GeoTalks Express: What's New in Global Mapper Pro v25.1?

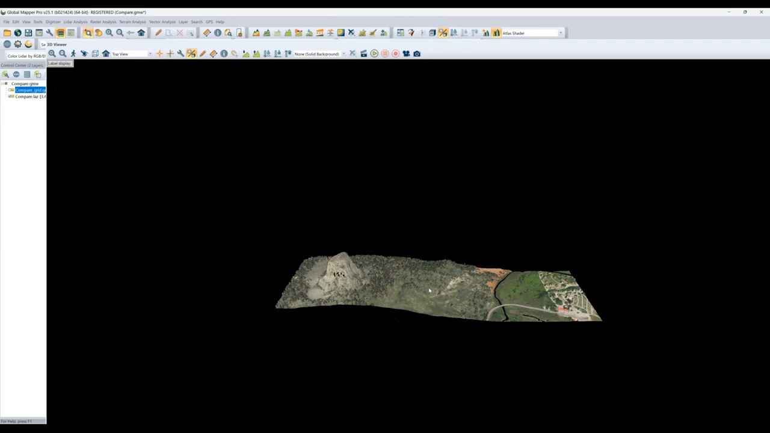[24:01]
So what we have loaded right now, so I have a point cloud, this is a, you know, more or less unfiltered raw point cloud from near or of Devil's Tower National Monument, excuse me, out west in Wyoming in the United States.
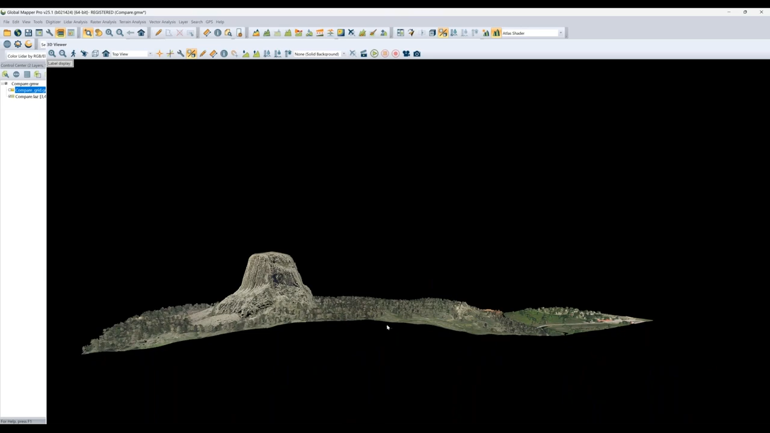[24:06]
So we can see, you know, standard point cloud, nothing too out of the ordinary visually.
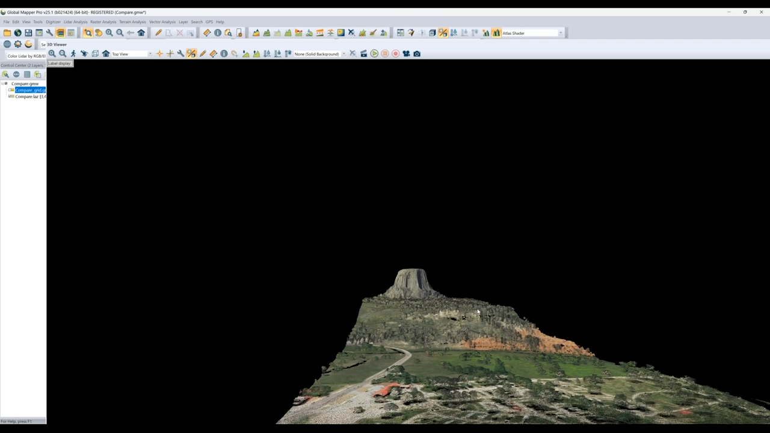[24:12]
And what we're going to do is compare it to
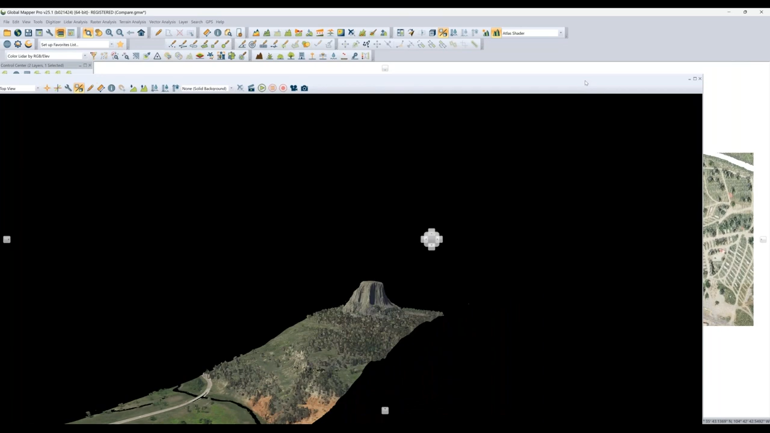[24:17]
a terrain surface from the same region. This happens to be a USGS product. So we're going to go ahead and say, okay, how does my point cloud relate to this already published existing surface? And we'll see, you know, an interesting little deviation here that was intentional, because it's a good way to highlight how this functionality works. So I can choose how far I want to be.
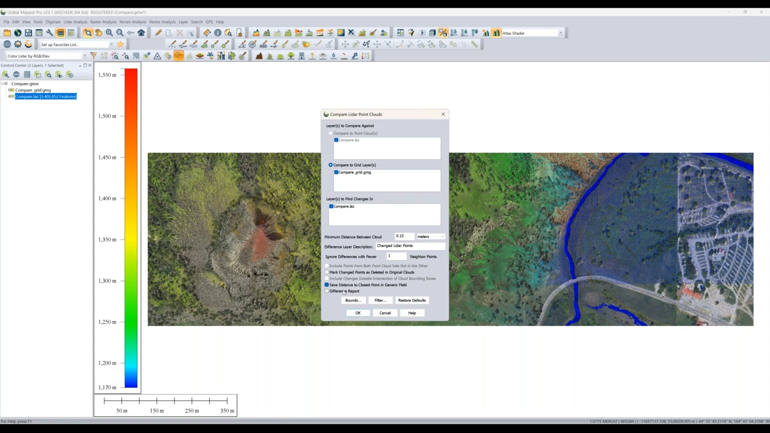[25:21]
We have the, you know, options to maybe delete changed points. In this case, I don't want to do that or create a report. And that saves a little report out. You can see visually, we don't need to to make one of those right now. But what I want to do is go ahead and look at the difference,
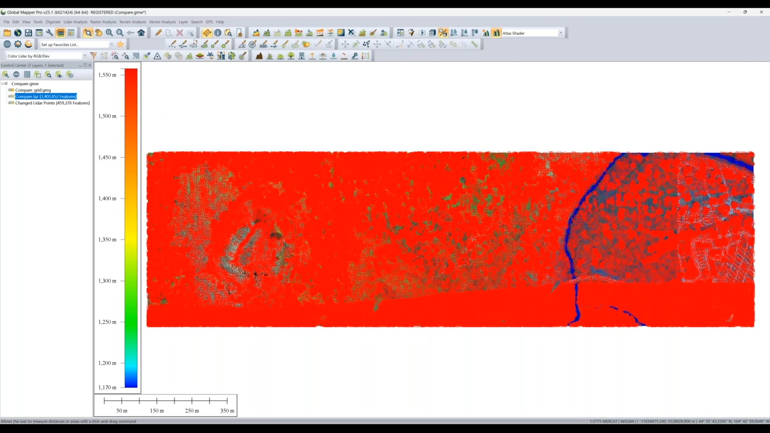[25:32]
because what happens is those changed points get selected and put in their new layer. If we look at them visually, right, and this is just from a top down first, right, it looks to me, right, I see a lot of trees, brushes, shrubs. Maybe I'll pop open 3D view as well. And I would agree, right, there's pretty good holes in the data, right?
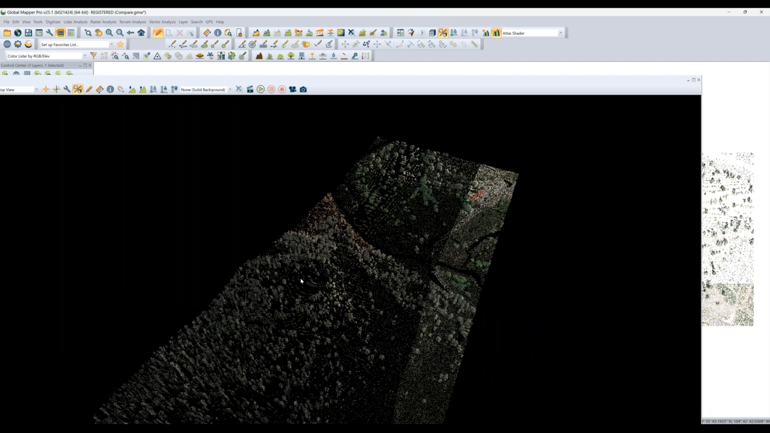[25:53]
I'm not seeing a lot of ground represented, but I am seeing change in all of the tree surface, right?
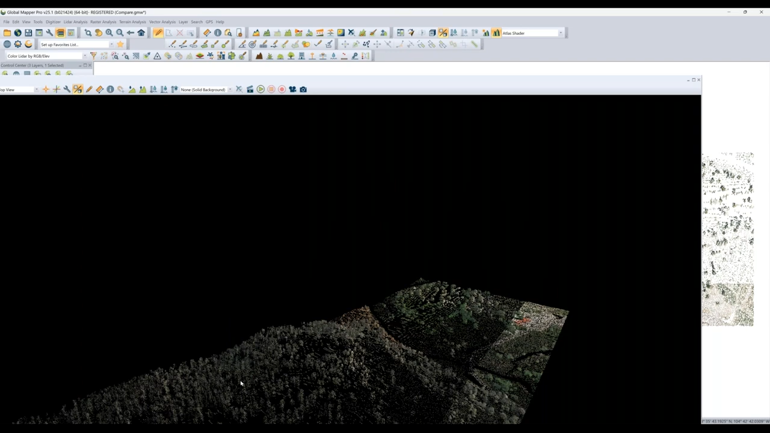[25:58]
And that that stands to reason,
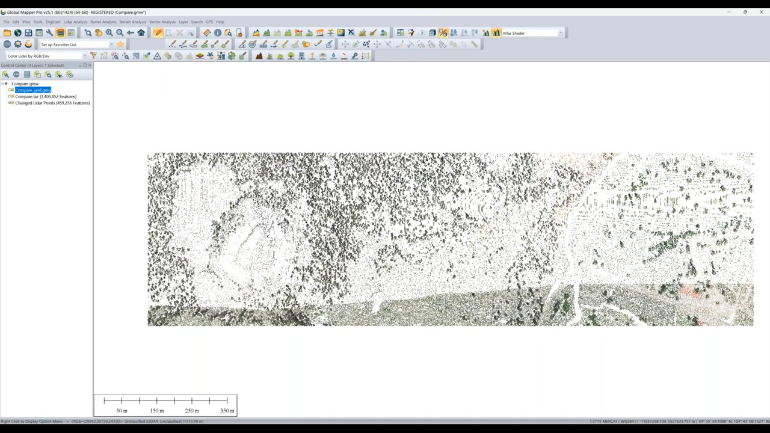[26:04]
again, because so that source USGS terrain product is right, doesn't have any vegetation, any surface features on it, it's strictly ground level. But the point cloud, since it hadn't been filtered yet, still had all of those trees and things in it. And so this way, I can see, you know, where those are, I can get a feel for how many of those features exist. And you'll see that reported in a report as well. And it will tell you, you know, information like deviation on how far points are off as well.
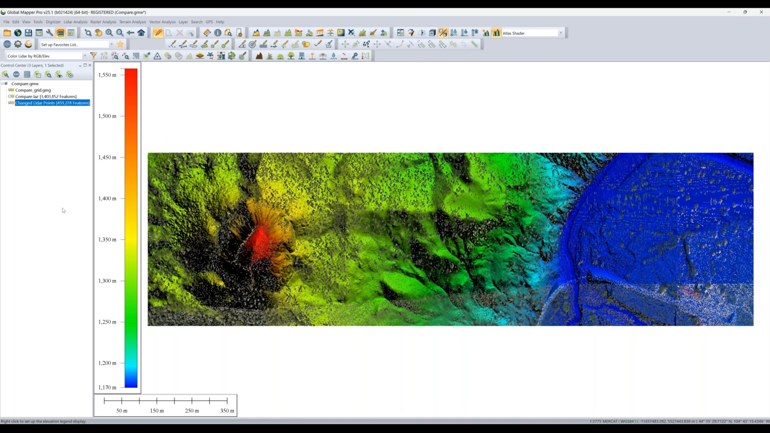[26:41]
So another really handy way to conduct a, you know, QC process of your point cloud, if you're using a terrain layer as reference. Let me go ahead here,
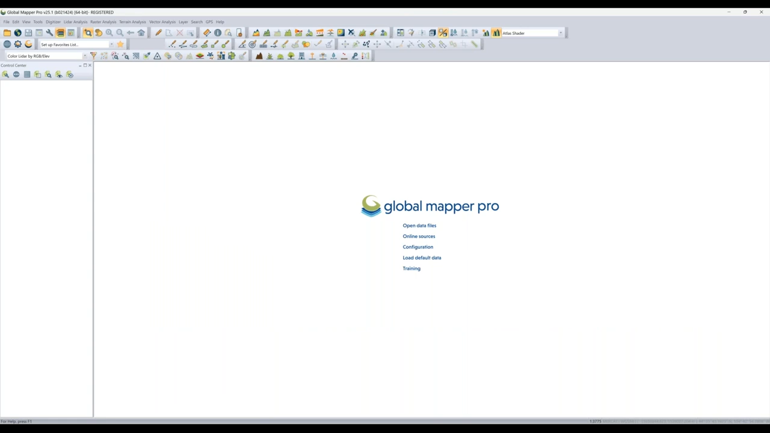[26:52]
and then we'll take a look at one more new feature, let me pull up the right workspace here. Okay. So we're looking at now a point cloud happens to be a LIDAR scan kind of near our office headquarters.
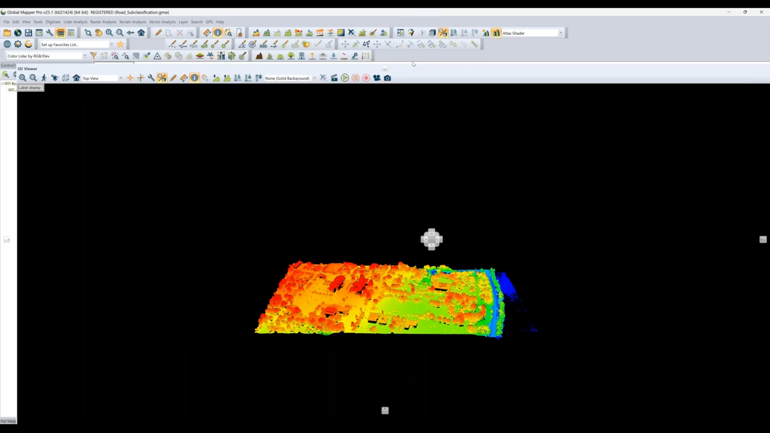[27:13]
You'll see this is, you know, a pretty mixed landscape, we'll take a look in 3D as well, right? So we have sloping terrain kind of down to the water, we have trees, buildings, ground, obviously, you know, so very diverse, some larger buildings, some smaller buildings, features of that nature. We, with the release of version 25, have a new beta tool out for custom classification, which we've discussed, that effectively allows a user to
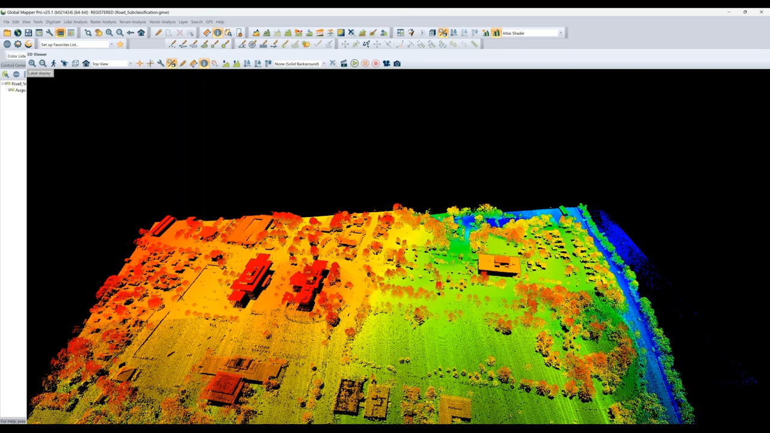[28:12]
kind of finding very specific and niche objects that otherwise, you know, standard built-in classifiers don't exist for. What this new feature sub classification allows us to do is it allows us to pull out features that might exist as part of another classification. So in this regard, what we're going to look at is, I have my ground classified and that also almost always is going to include road features as well, but I may want to further define and separate ground, or excuse me, roads from ground. So I can do that with the sub classification of the ground product.